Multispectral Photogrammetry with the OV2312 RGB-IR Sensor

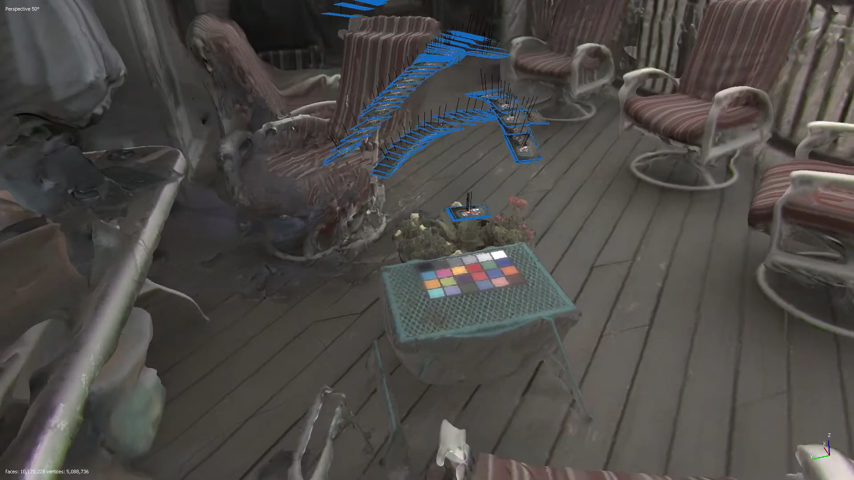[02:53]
This final section of the video shows the true color
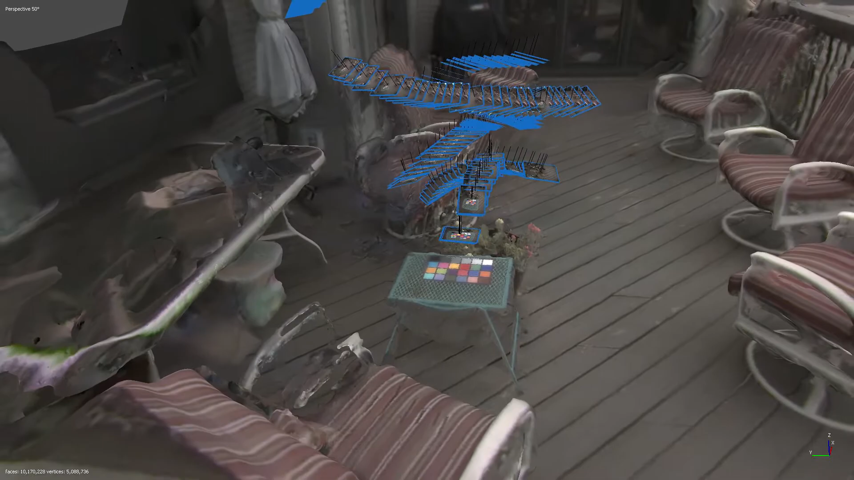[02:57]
3D model rendering and also illustrates the camera positions where the images were taken from.